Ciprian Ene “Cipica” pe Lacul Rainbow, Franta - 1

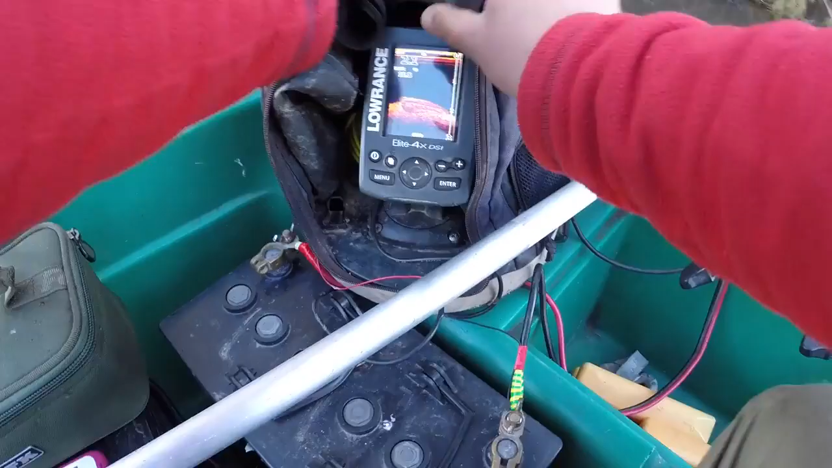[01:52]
Asta este sonarul pe care îl folosesc. O să merg un pic cu spatele ca să pot să văd exact direcția. Linia roșie este fundul lacului.
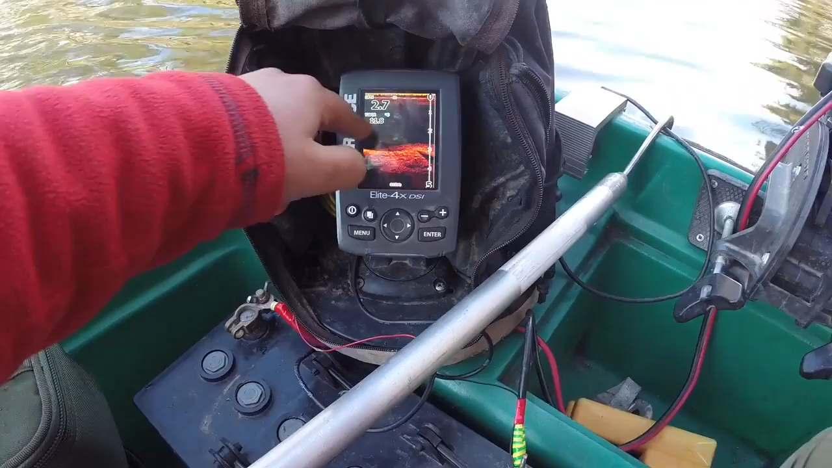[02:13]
Apa are între 2,73 m, 2,90 m acum.
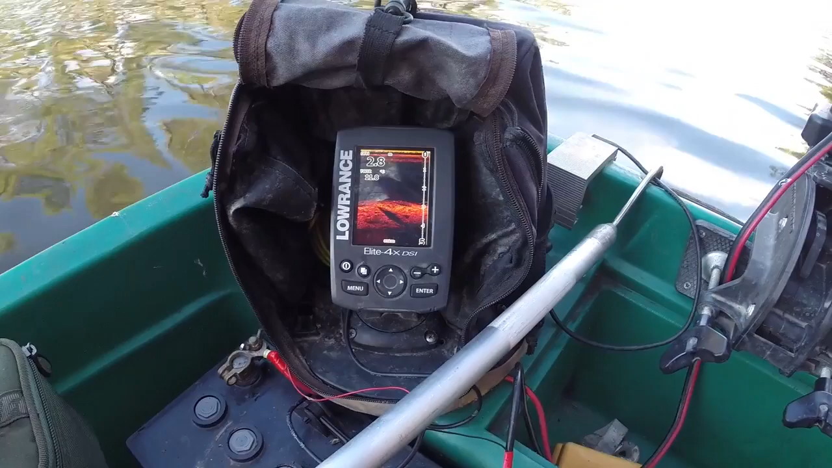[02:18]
Trecem ușor peste copac. Imediat sper să apară și pe ecranul sonarului.
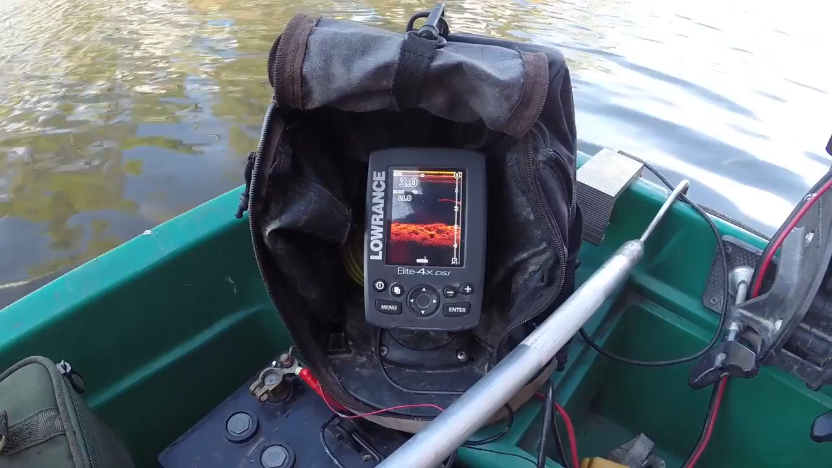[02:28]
Da, deja ce vedem aici sunt crăcile copacului, este trunchiul copacului.
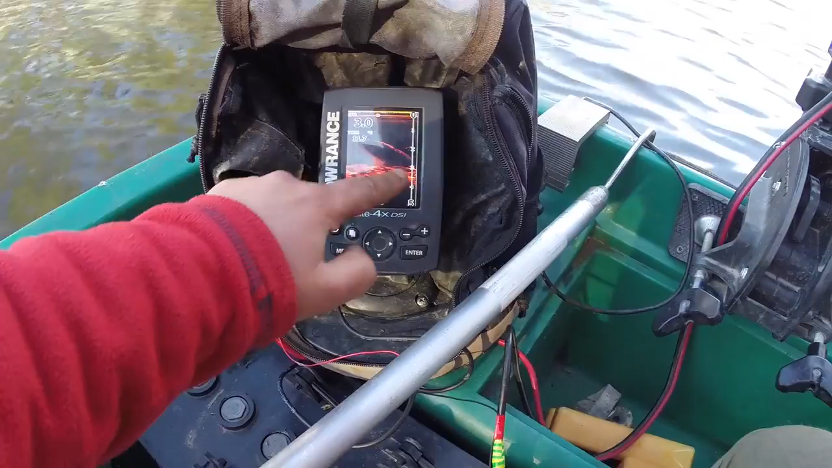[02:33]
Da, vă spuneam, este un copac aflat în întregime sub apă.
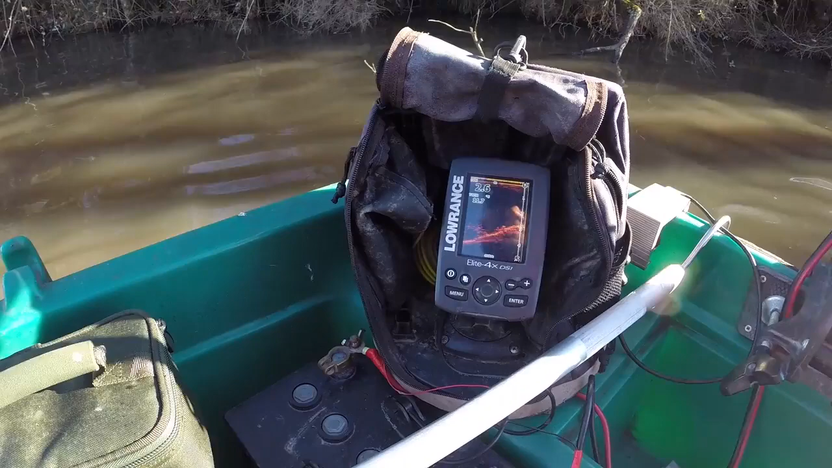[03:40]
pentru că fizic nu am putea să scoatem un pește de aici dacă am avea trăsătură.
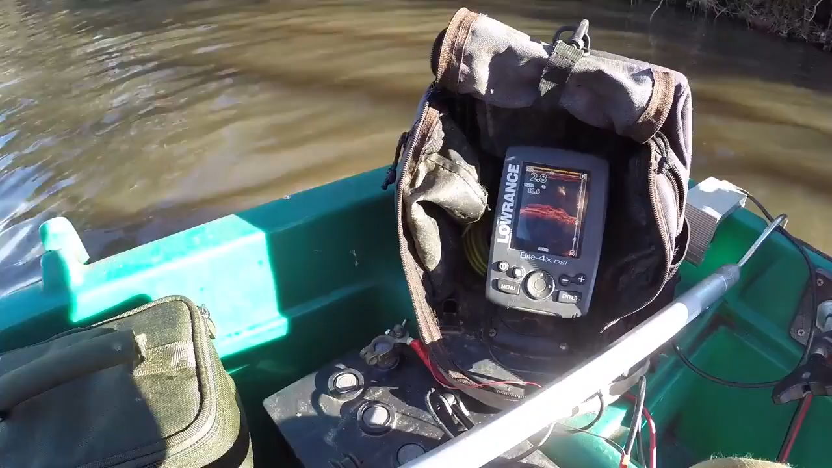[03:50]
Canalul începe cu apa adâncă de 2 metri jumate. Există o cădere, uitați pe această cădere, pe acest prag. Este plin de copaci, rădăcini,
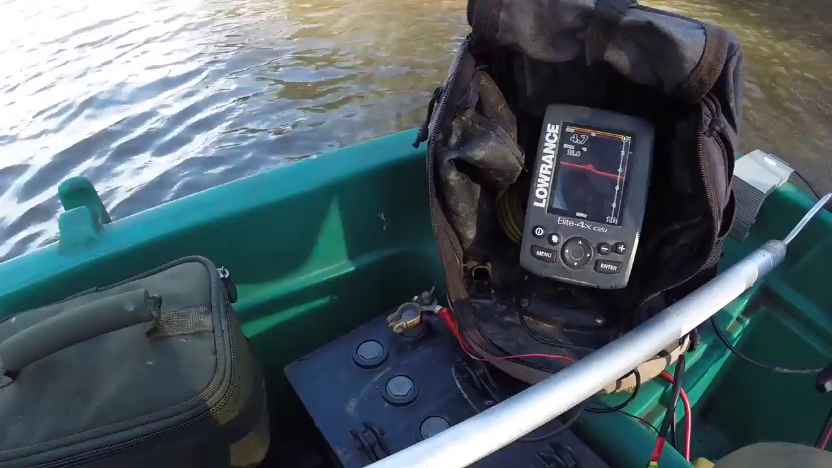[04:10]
până pe partea cealaltă a canalului, unde există de asemenea niște copaci căzuți care
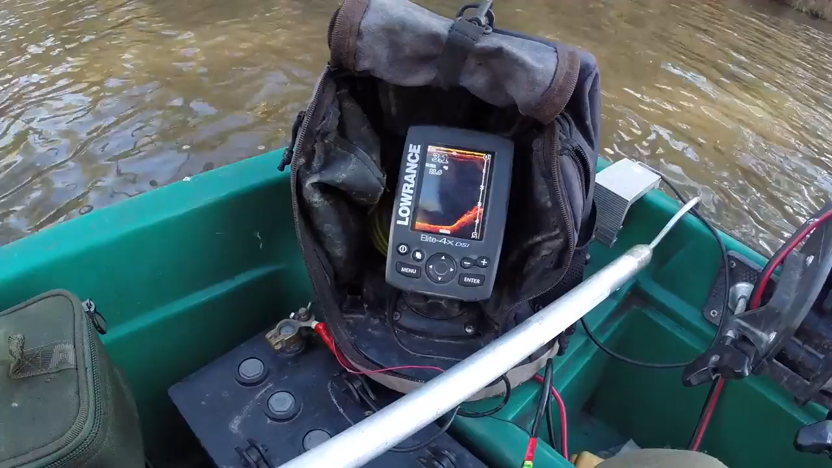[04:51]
Este pragul pe care l-am văzut mai devreme, dar în sens invers. Acum urcăm pe prag.
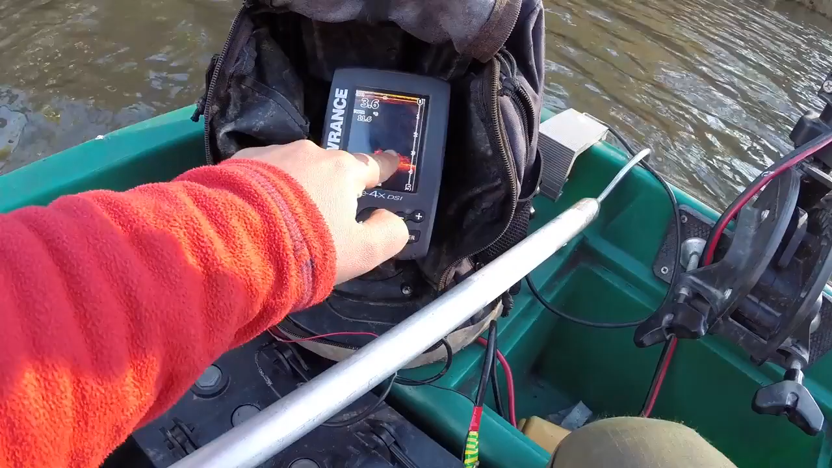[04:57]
Tot ce se vede aici sunt agățături, crengi, și
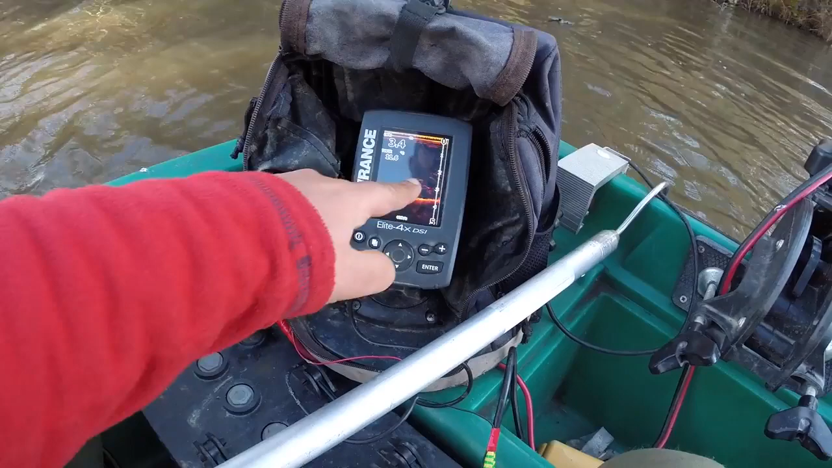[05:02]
copacul nostru în sens invers de data asta. Copacul nostru în întregime.
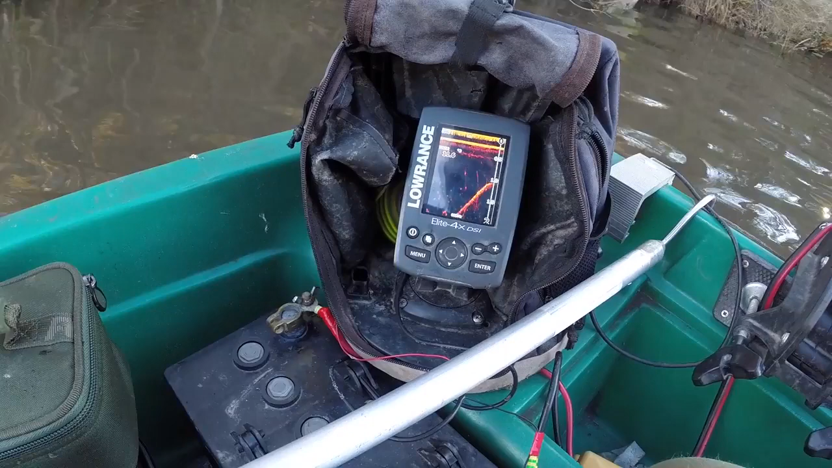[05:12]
Asta deja este trunchiul.
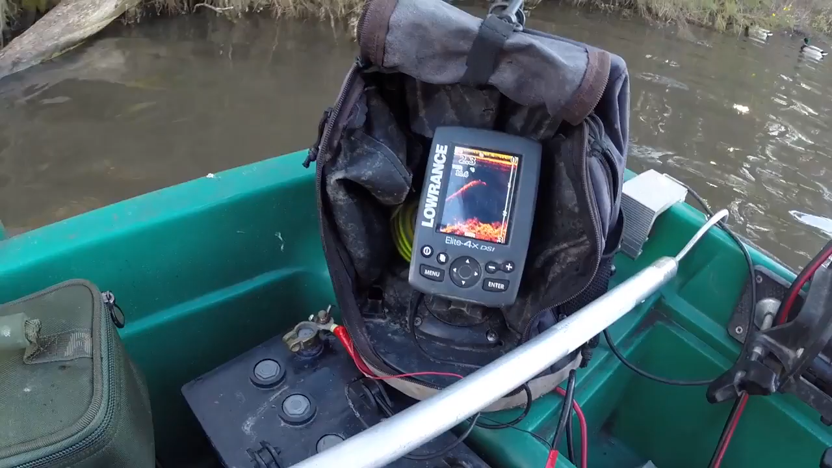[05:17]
Sonarul pe care îl folosesc nu este un sonar scump.
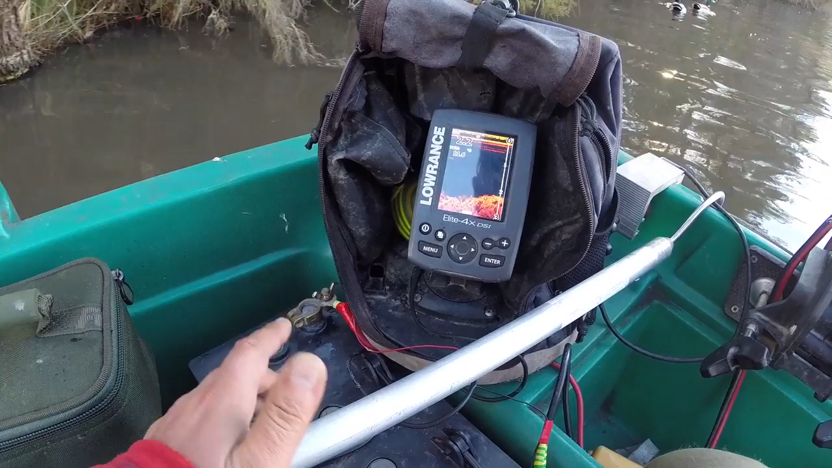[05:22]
E un sonar care costă undeva în jurul la 1000 de lei. Dar este un sonar care își face treaba foarte, foarte bine și
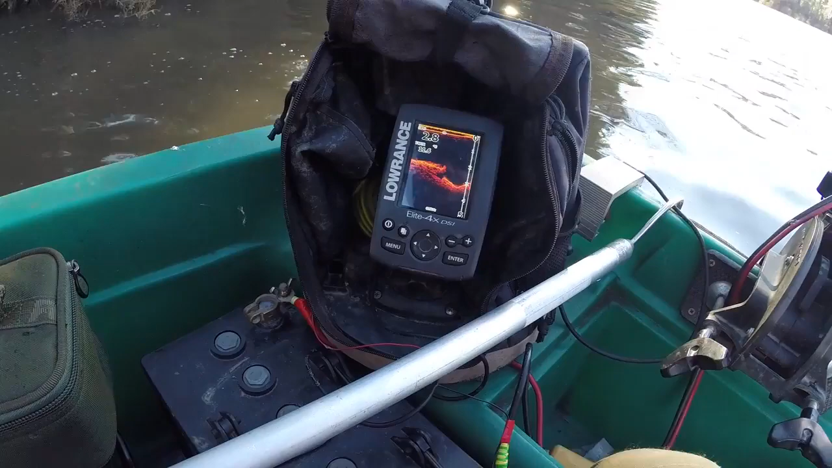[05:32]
Mă ajută extraordinar de mult atunci